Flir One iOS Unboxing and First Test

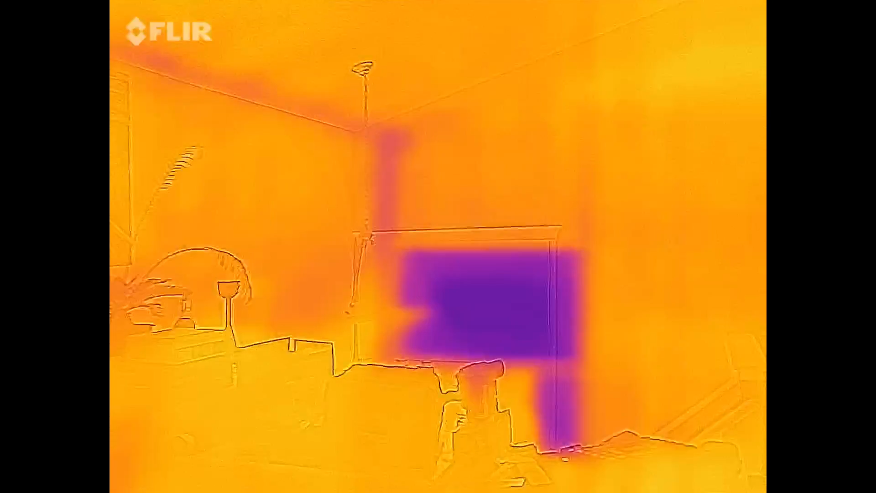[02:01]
here's the big window out there
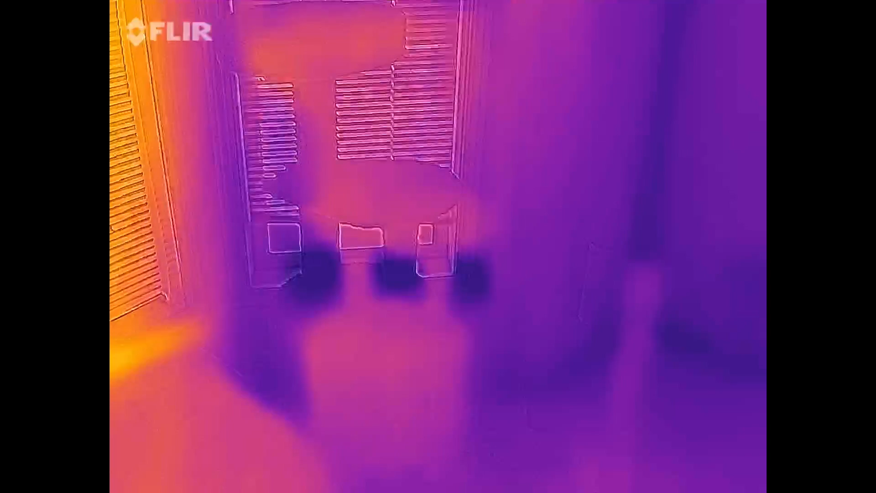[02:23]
Tomcat reads Tomcat it says you're hot 20 degrees it says Tomcat says you're 20 degrees
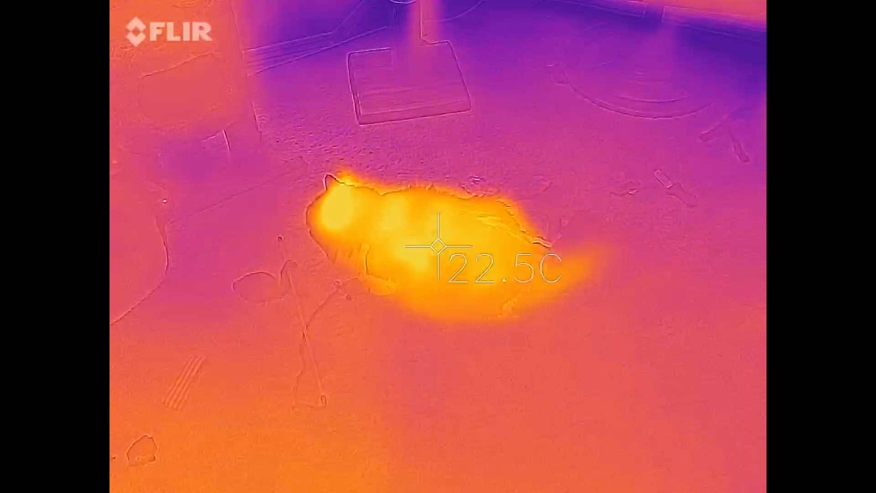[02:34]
On screen: spot 22.5°C
your hot spots there your tail is not very hot though nope
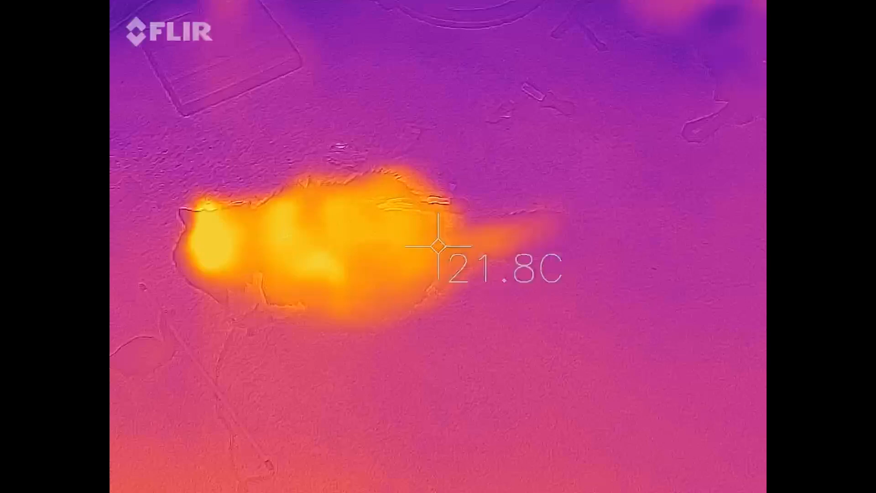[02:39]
On screen: spot 21.8°C
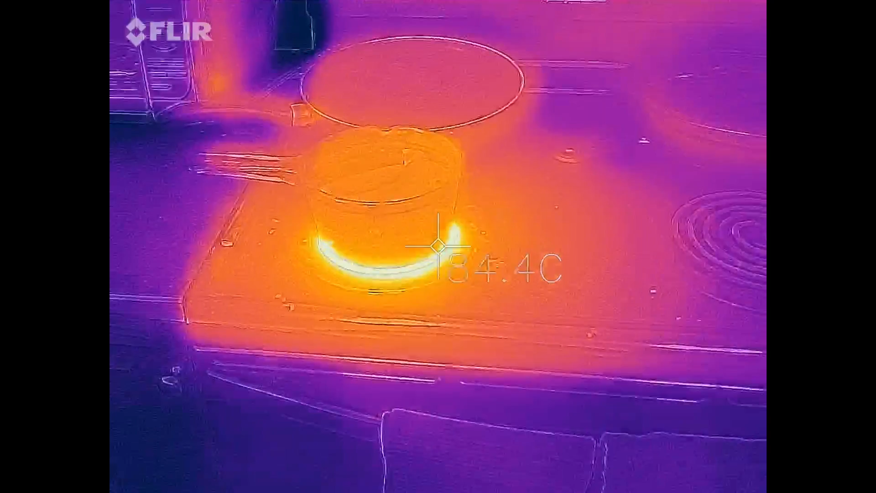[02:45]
got some smokies cooking on the stove you can see the heat
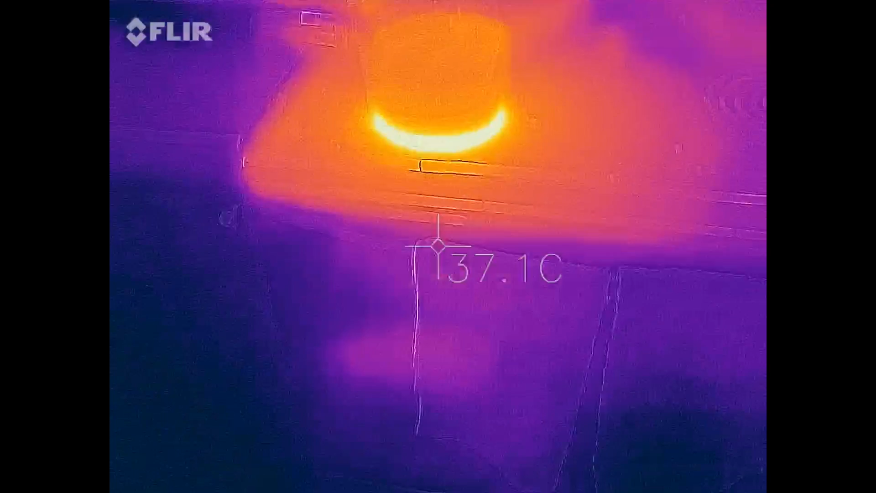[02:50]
coming off that everything else in the kitchen wonder why that's hot
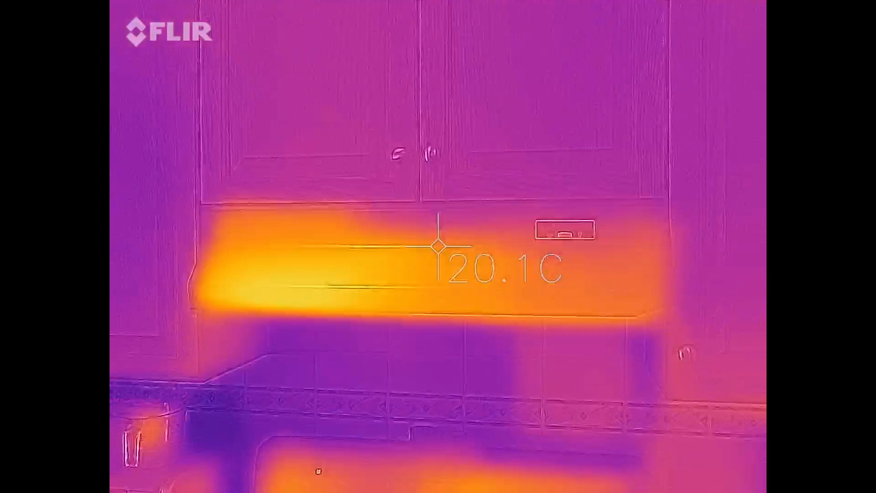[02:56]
On screen: spot 20.1°C
it's not even been on must just be the heat radiating up perhaps
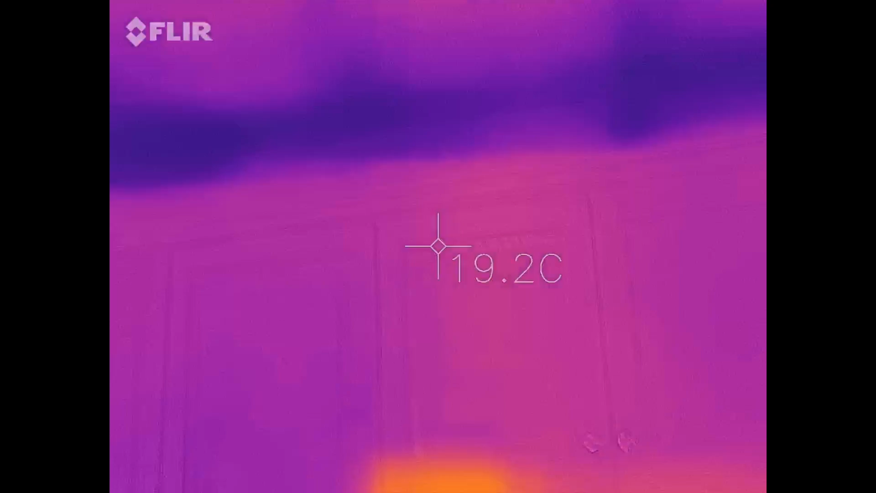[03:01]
On screen: spot 19.2°C
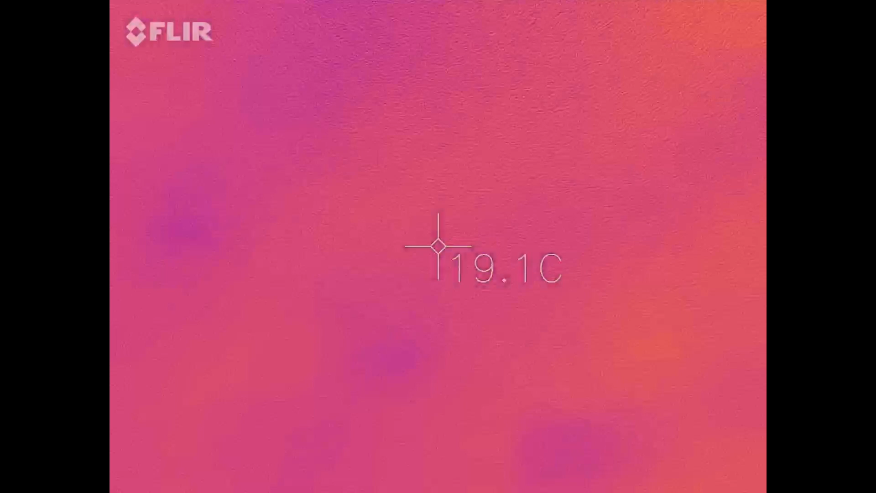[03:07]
On screen: spot 19.1°C
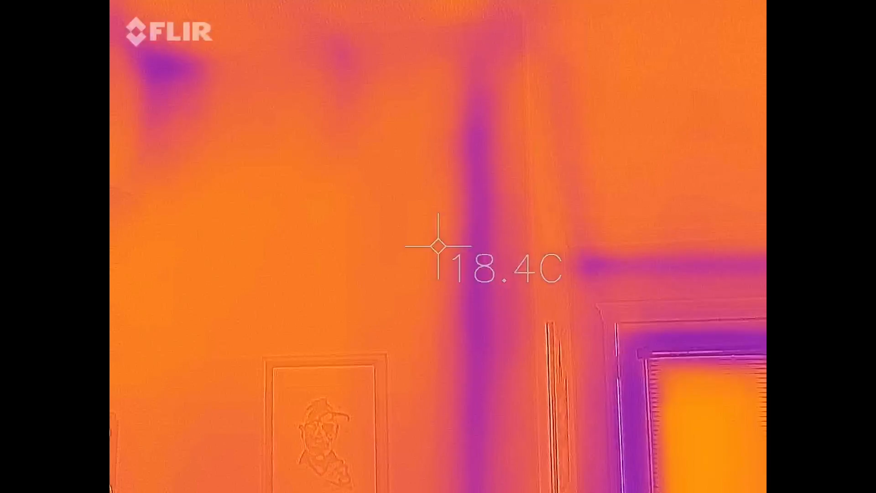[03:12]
On screen: spot 18.4°C
all the coldness in the house
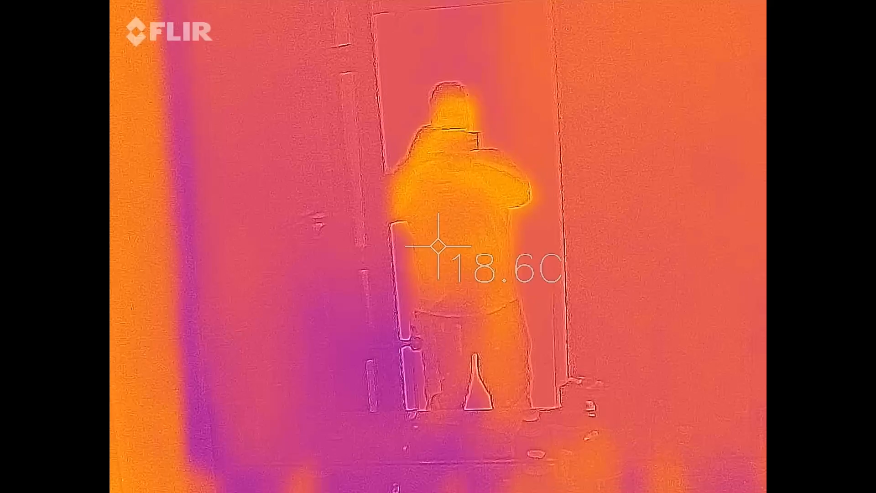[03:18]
On screen: spot 18.6°C
this is interesting wonder how it senses me
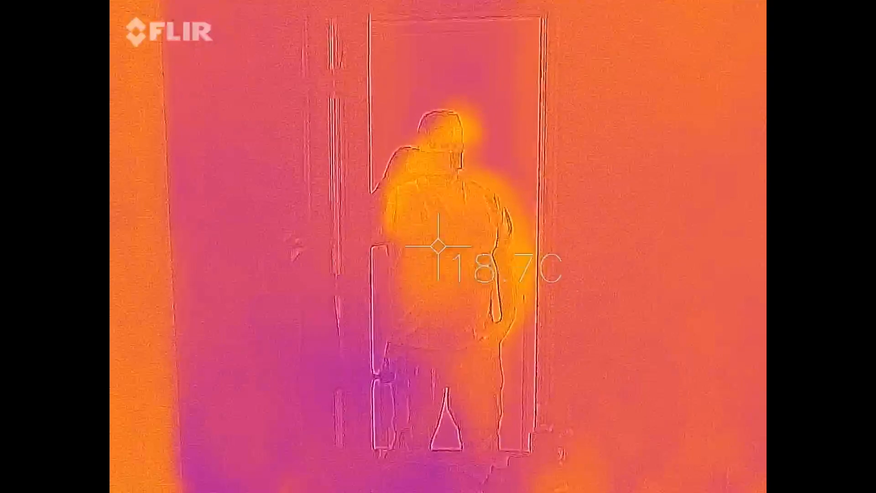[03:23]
in the mirror censoring the heat unless it reflects off the the mirror and
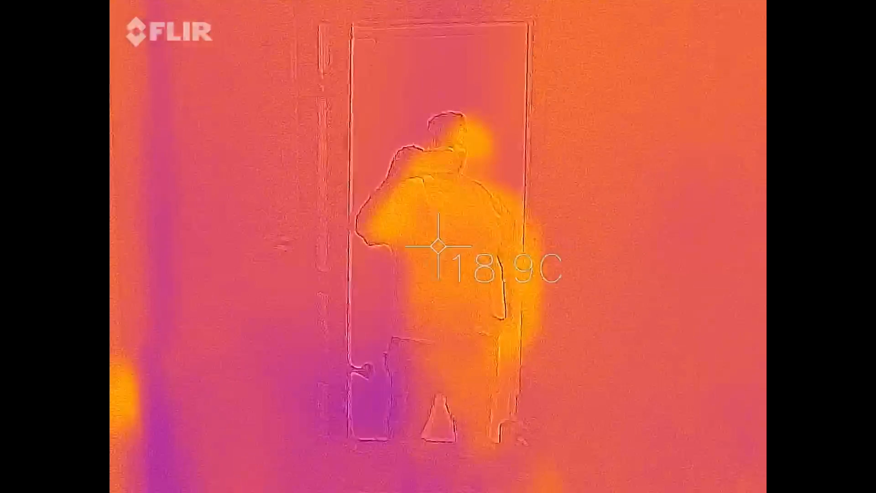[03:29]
On screen: spot 18.9°C
shoots back at me hmm so while I'm measuring the heat off mr.
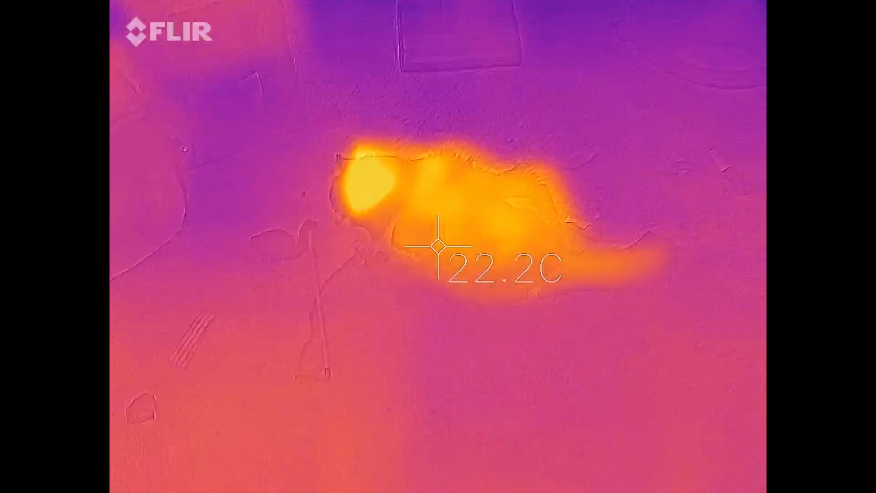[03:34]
On screen: spot 22.2°C
Tomcat through the app itself you can shoot photo video obviously
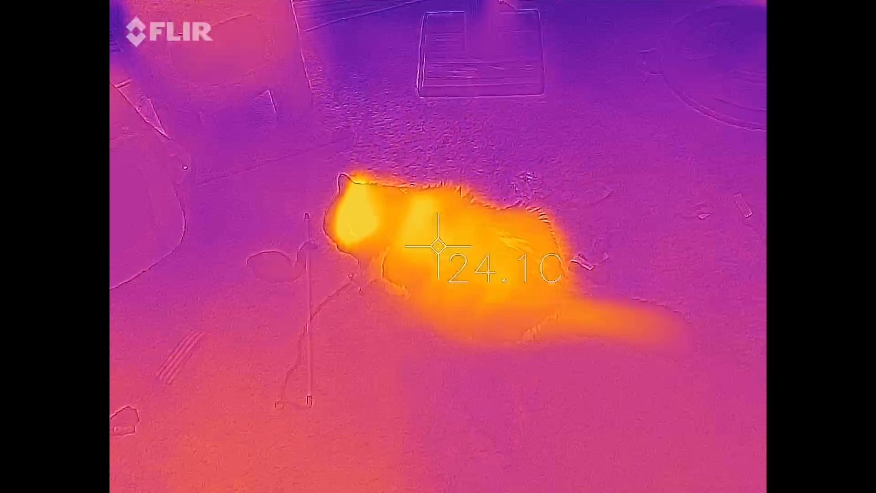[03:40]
On screen: spot 24.1°C
and you can also do time-lapse as well so this is pretty cool I have some plans for this that's definitely going to come in handy in the future isn't that right mr.